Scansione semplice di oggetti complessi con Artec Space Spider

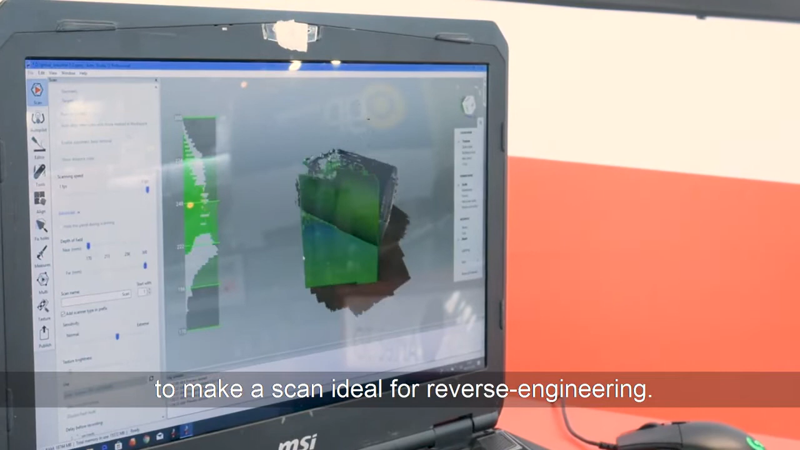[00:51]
la qualité d'état de surface nécessaire à la rétroconception.
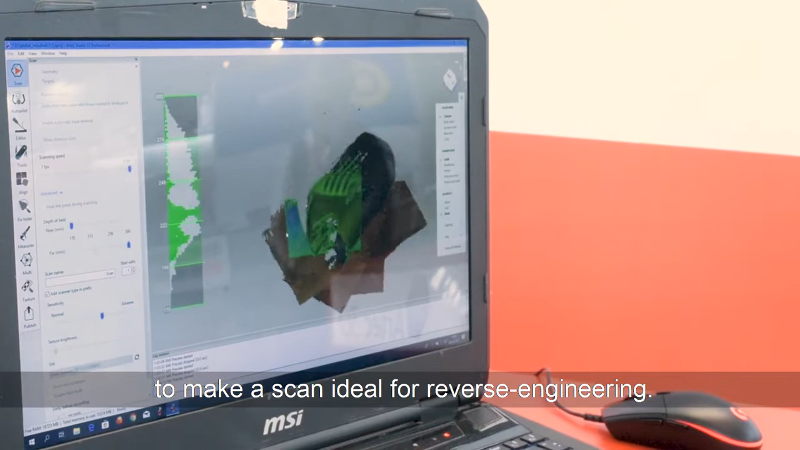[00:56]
En plus, on peut voir que c'est particulièrement rapide.
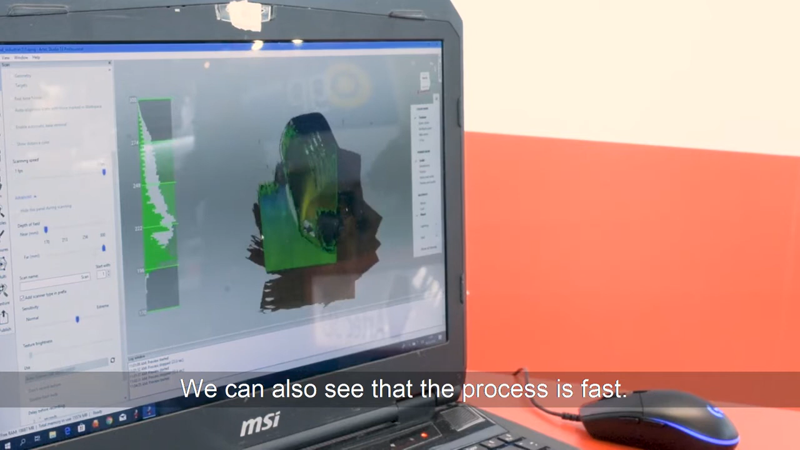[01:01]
Avec un scan à lumière structurée statique habituel,
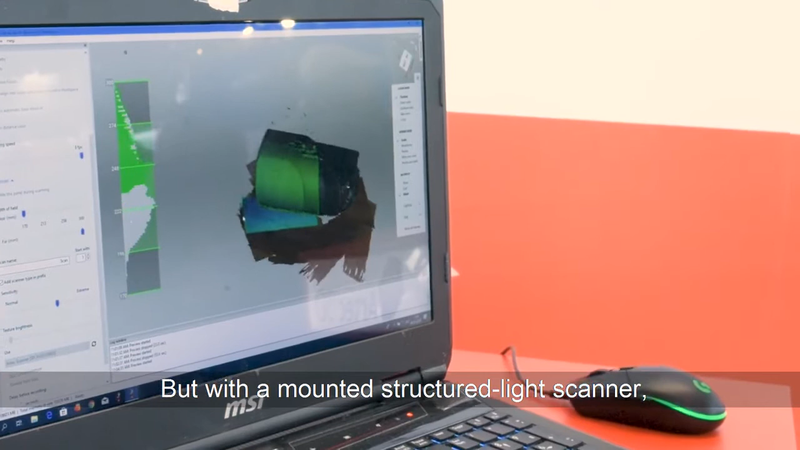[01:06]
il faudrait environ 1 à 2 heures pour scanner une pièce comme ça. Là, en 5 minutes, la prise de vue sera faite.
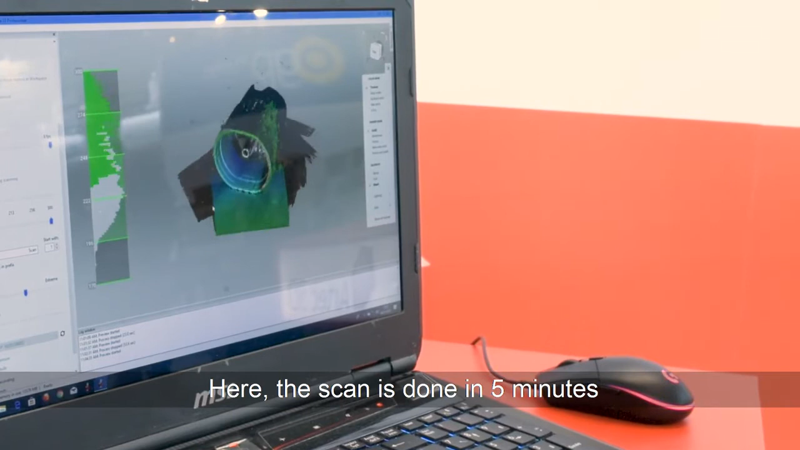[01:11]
Et il nous faudra ensuite environ 15 minutes de post-traitement pour obtenir une pièce parfaite.
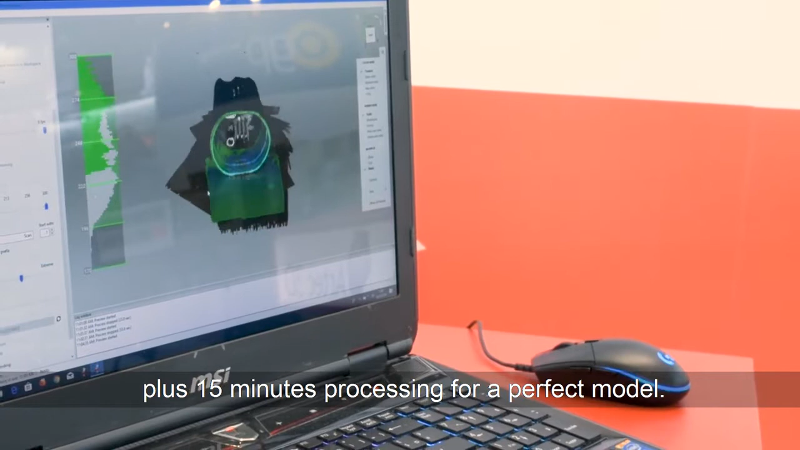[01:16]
Environ 20 minutes de travail, on peut obtenir ce genre de résultat.
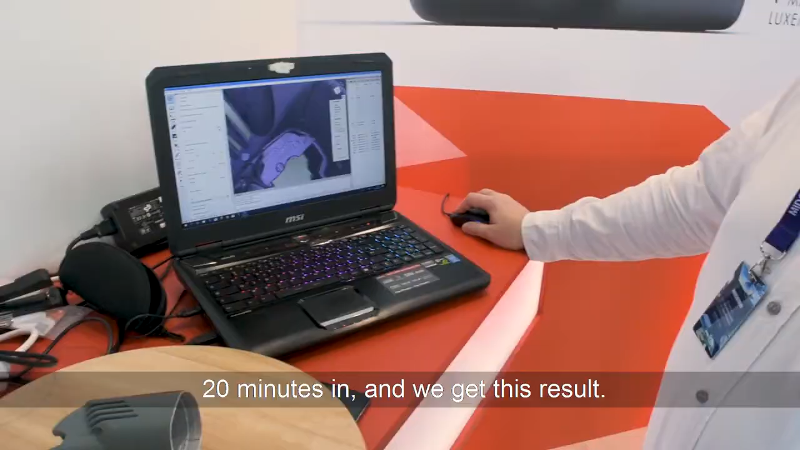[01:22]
Ici, vous voyez, l'intérieur est parfaitement scanné.
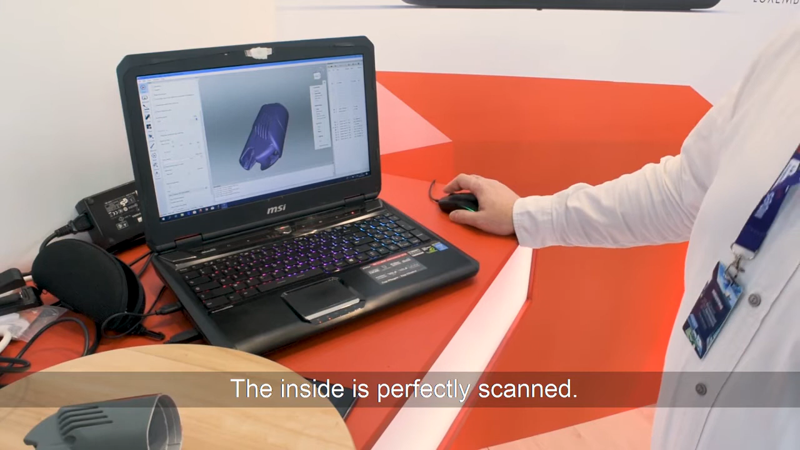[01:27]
On a aussi la texture, ça sent la texture, c'est comme ça.
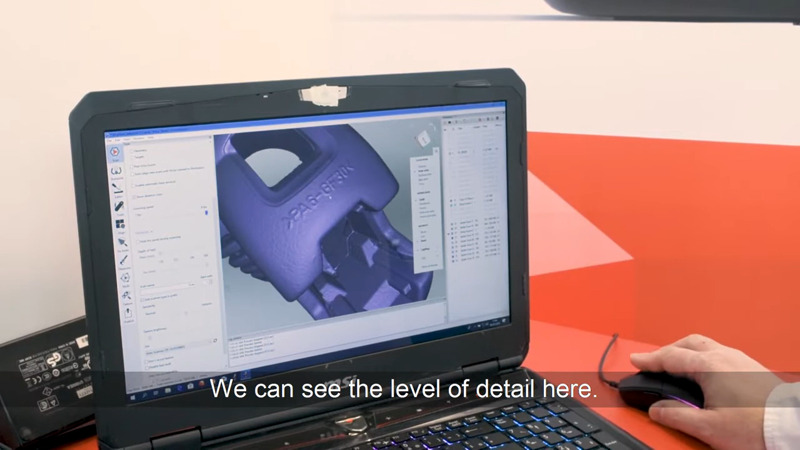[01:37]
Et ici, on peut observer le niveau de détail obtenu. En général, quand on trouve un défaut, par exemple, ici, j'en avais vu un tout à l'heure,
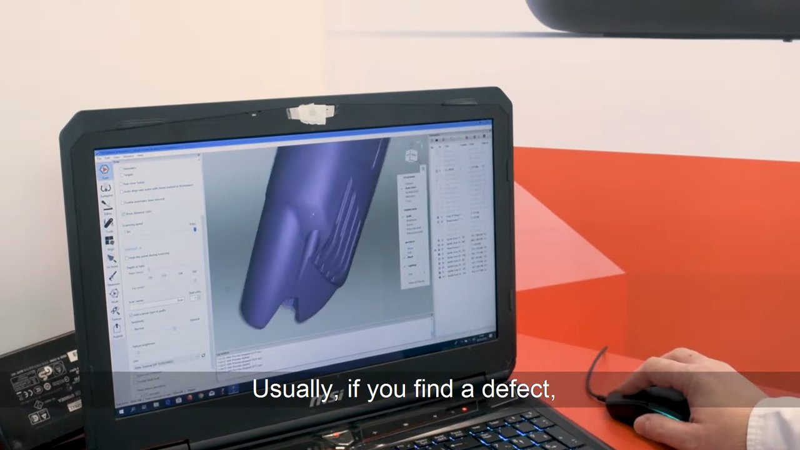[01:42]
on trouve un défaut ici, on se dit, ah tiens, on a un problème de scan, en fait, quand on regarde sur la pièce,
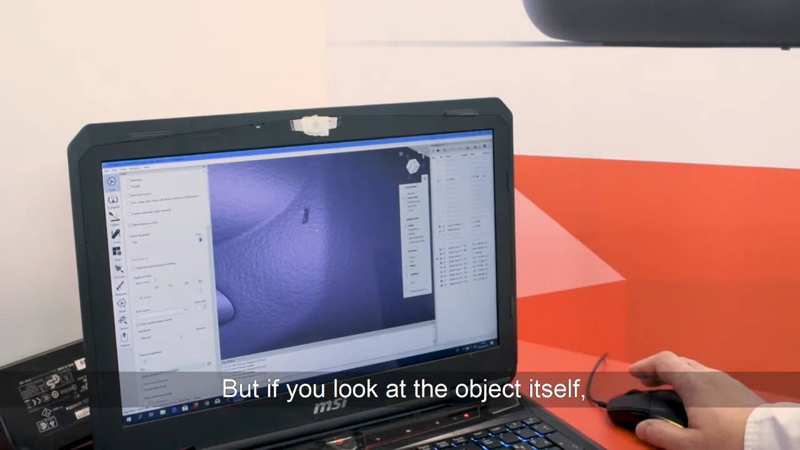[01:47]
c'est que le défaut est bien là, il est ici.
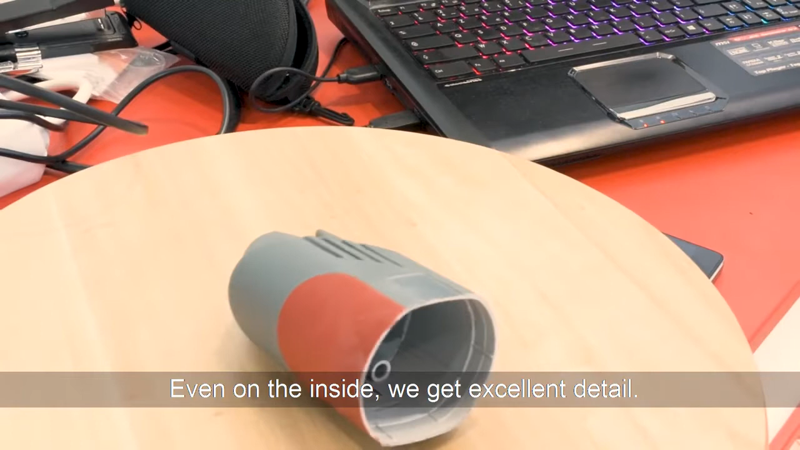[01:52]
Et donc, même à l'intérieur, on arrive à obtenir un excellent niveau de détail.
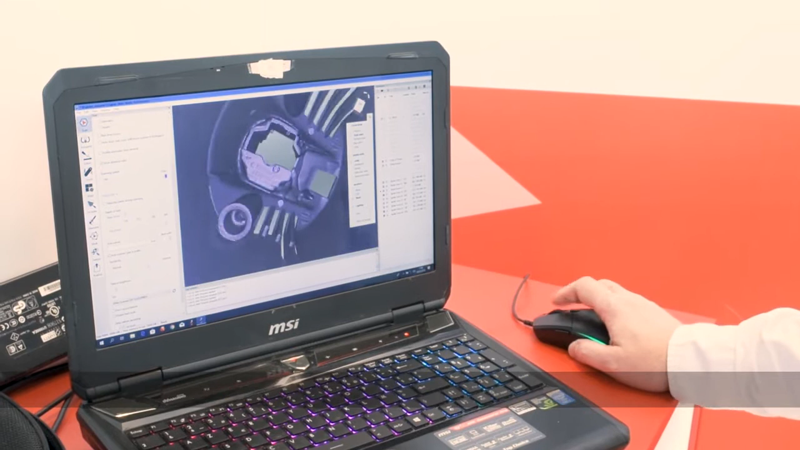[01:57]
Donc, on pourra directement envoyer ce logiciel dans un logiciel de scan, par exemple, des logiciels de CAO.